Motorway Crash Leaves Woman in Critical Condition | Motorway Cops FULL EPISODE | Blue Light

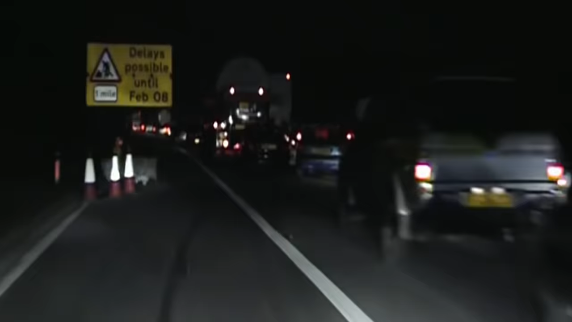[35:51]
XH, Charlie Sierra at one, just negotiating the tailback now.